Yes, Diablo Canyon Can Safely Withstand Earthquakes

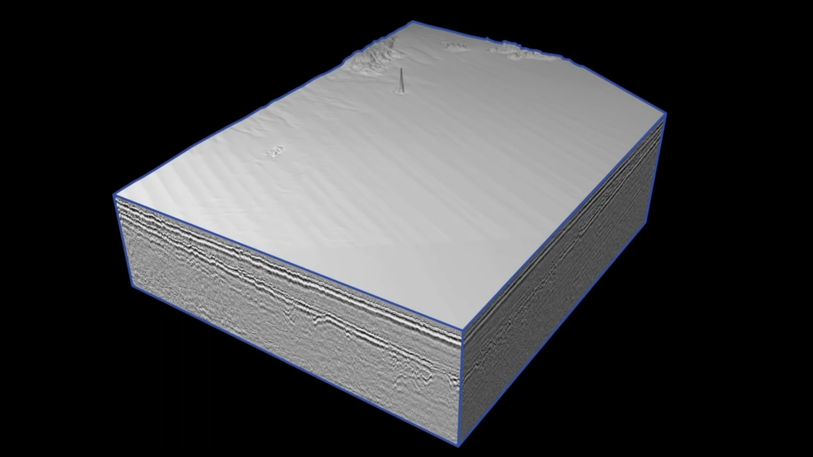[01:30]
PG&E used state-of-the-art 2D and 3D imaging equipment, similar to a CAT scan or MRI, to look deep into the Earth.